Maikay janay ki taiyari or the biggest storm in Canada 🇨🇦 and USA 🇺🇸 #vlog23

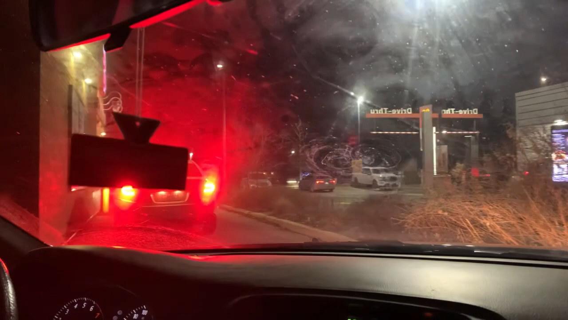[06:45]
کر کے جا رہے تھے ایسے میں نے گھر میں تھوڑی سی بریانی بنا لی تھی تاکہ
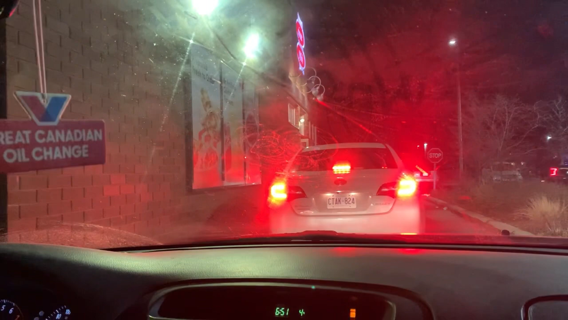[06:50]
آرام سے سکون سے ہمارے دو دن ہوتل میں گزر جائیں اچھا یہ اس وقت ہم آگئے تھے ٹیم ہوتن میں
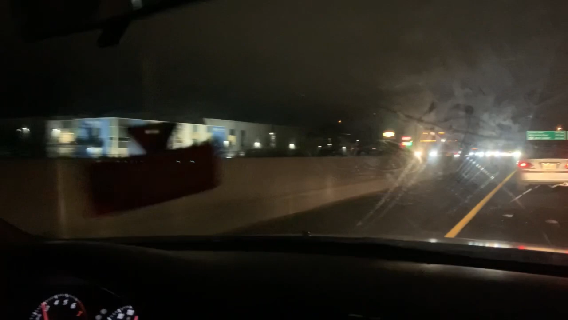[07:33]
سوری میں نے آپ کو بتایا تھا کہ میرا گلہ تھوڑا سا خراب ہے تو ہمیں کیونکہ یہی ڈر تھا کہ توفان کیونکہ بہت بڑا تھا اور کنٹینیو تین دن تھا تو بس اسی لئے ہم لوگ نکل گئے تھے کیونکہ بچوں کا ساتھ ہے اگر میں دن میں نکلتی تیس تاریک کو جاتی تو میں دن میں نکلتی تو آپ کو ساتھ ساتھ ویو بھی دکھاتی
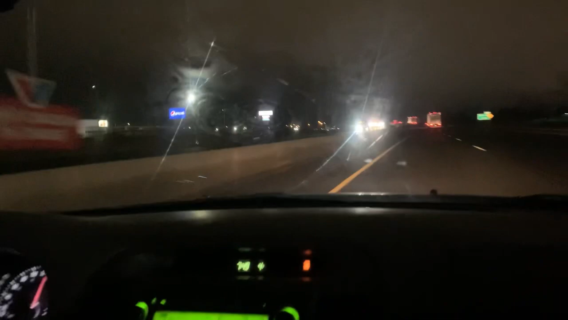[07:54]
لیکن اس وقت اندھیرہ تھا روشنی تب ہی ہو رہی تھی جب کوئی بڑا شہر آ رہا تھا تو بس یہ رستے کے اندر دو تین بڑے بڑے شہر ہیں ہمارے بورڈر تک لنڈن سٹی ہے اور ووڈسٹاک تھا چیٹم سٹی تھا تو بس جب وہ سٹی آتے تھے تو یہ تھوڑی بہت لائٹنگ بھی نظر آ جاتی تھی اور اس کے علاوہ رستے میں تین جو ہے وہ آن روٹ آتے ہیں آن روٹ یہ ہوتا ہے کہ وہاں پہ گیس اسٹیشن ہوتا ہے
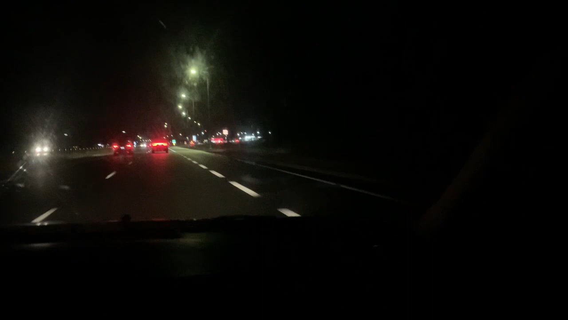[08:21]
وہ شاپس ہوتی ہیں تاکہ جو سفر میں ہوتے ہیں ان کو ہر طرح کی سہولت ہو تو بس ایک کے بعد ایک ایک کے بعد ایک آتا جا رہا تھا اور ہم ہر دفعہ بچوں سے پوچھ رہتے کہ آپ کو کچھ چاہیے آپ نے مطلب رکھنا ہے لیکن بچوں نے کہا نہیں یہ آپ کو نظر آ رہا ہوگا سڑک پہ اس وقت پانی ہے اور بارش ہونا شروع ہو گئی تھی سٹارٹ پہلے اس دوفان میں یہی تھا کہ بارش ہوگی اور اس کے بعد پھر وہ
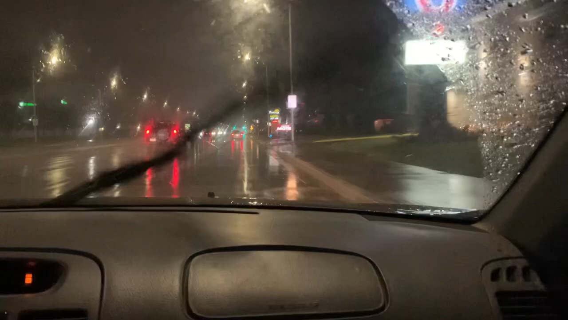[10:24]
اتنا زیادہ ہمیں شکر ہے کہ نہیں ملا جتنا ہم نے سوچا تھا کیونکہ یہ بورڈر سٹی ہے ہمیں لگا تھا بورڈر پہ بھی بہت رش ہوگا لیکن ایسا کچھ شکر ہے کہ ہمیں نہیں ملا بس جی ان کا جو ہے مین جو ڈاؤن ٹاؤن کہہ لیں یہ وہ سٹارٹ ہو گیا تھا ادھر لائن سے سارے ہوتل سے موٹل سے اور ساری کھانے پینے کی چیزیں تھیں لیکن ہمیں کیونکہ کچھ لینا نہیں تھا تو بس ہم سیدھا بورڈر کی طرف جا رہے تھے کیونکہ بارش جو ہے وہ ساتھ ساتھ بہت زیادہ تیز ہو
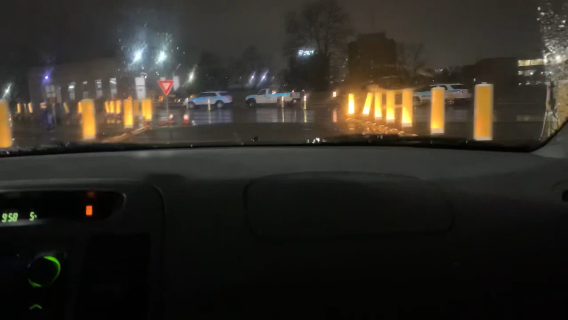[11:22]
یہ دیکھیں یہاں سے سلسلہ بورڈر کا شروع ہو گیا تھا یہ ہم نے جو بورڈر
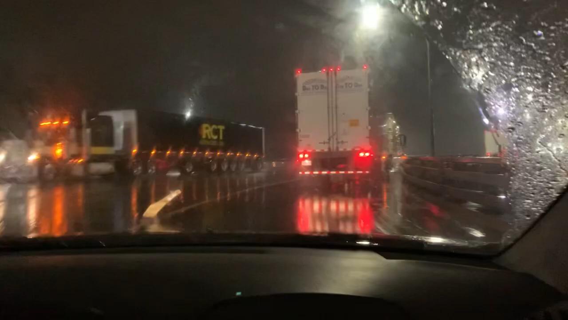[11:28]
کا بریج ہے یہ ہم نے اس پہ چڑنا ہم نے شروع کر دیا تھا اچھا اس بریج